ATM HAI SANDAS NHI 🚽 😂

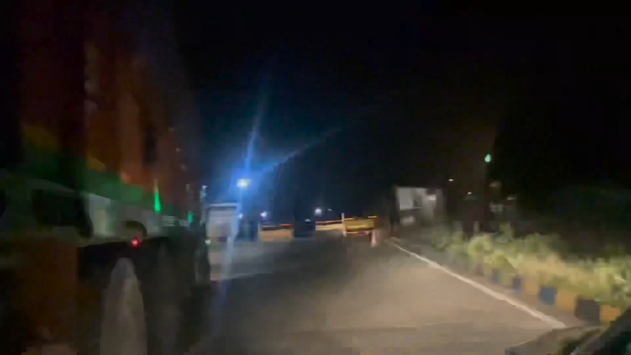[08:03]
है आसाम का गेट आसाम बॉर्डर आसाम चेक पोस्ट थैंक यू सर और ये